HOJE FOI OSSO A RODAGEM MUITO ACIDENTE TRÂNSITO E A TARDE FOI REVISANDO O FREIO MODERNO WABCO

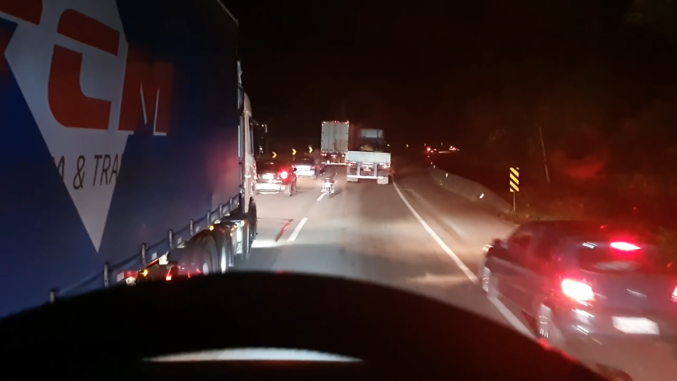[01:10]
Anoiteceu, mas olha, acho que faz duas horas que eu tava na fila ali Aí no gerente ali do 68, né, foi lá falar comigo, fazer um cadastro E aí ele disse, ah, dorme aí Eu disse, não, vou ir, que eu tenho que ir na Curitiba amanhã cedo, né? Hum, eu disse, duas horas Podia estar ali e ter dormido o sono, né?
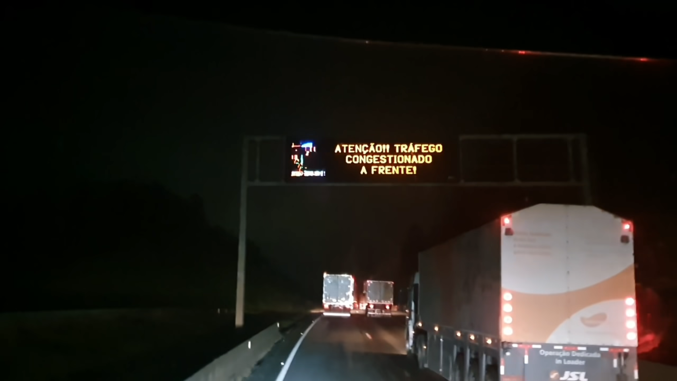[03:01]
Estão vendo, né? Aí Ele acabou de ver no site da autopista pra mim Que realmente Agora sim Com as duas pistas interrompidas ali Por bastante tempo Também disse que eu estou ao áudio dele aqui agora Né? Meu Deus Que Deus me proteja Que Deus nos proteja, né? O que eu tenho medo, assim É de arrastão, né, galera? Nesse Há uma fila de acidente aí Arrastão E É muito perigoso Muito perigoso, né?
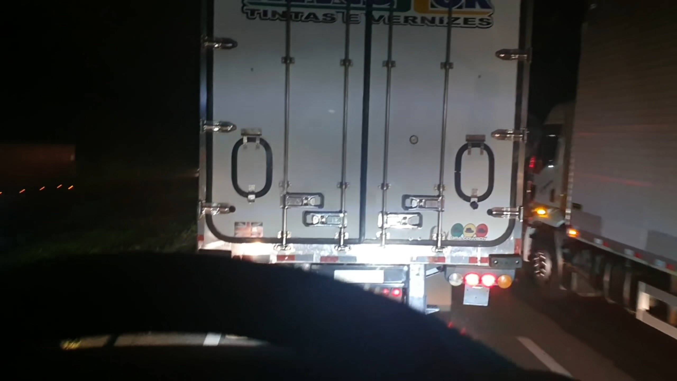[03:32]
Camioneiro ele vira Isso que é fácil, né? Quando tá parado, né?
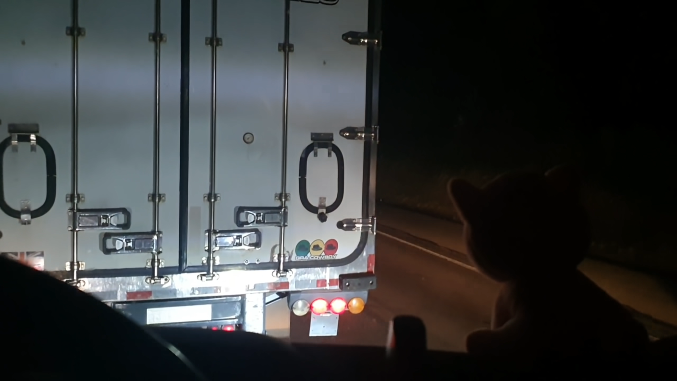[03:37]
É bandido, pra ladrão Pra vagabundo Passar do tio Barnabé Aqui, querido? O pessoal já ligou os alertas, né? As bebês Vamos ver o que vai dar pra cá
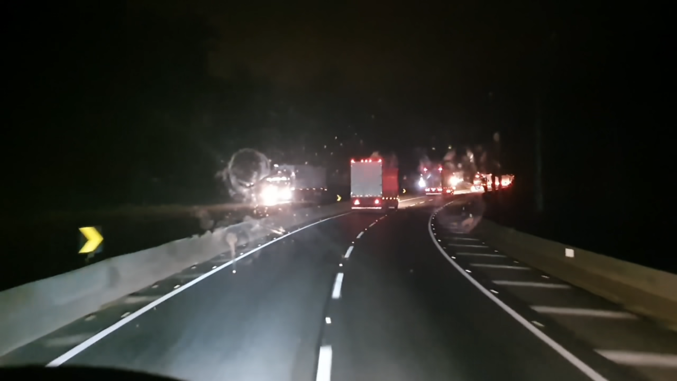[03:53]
Pra parar a brisa Tá bem o sinal do suporte, né? Da GoPro Que o pessoal tava gravando hoje Ali pra trás ali tinha um caminhão bloqueado Um caminhão da Transfrius lá de Curitiba Que é um cliente que Que eu fazia muito ali Quando eu vinha de Labras Carga de Labras Minas Gerais Vinha na Transfrius O pessoal da Transfrius É rastreado, né?